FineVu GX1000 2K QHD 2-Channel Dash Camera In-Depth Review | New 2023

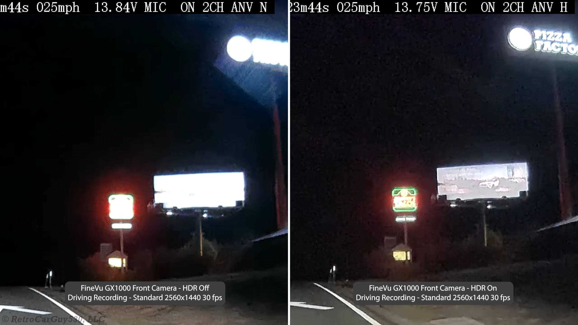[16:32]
I'll be driving by a roadside sign that is backlit,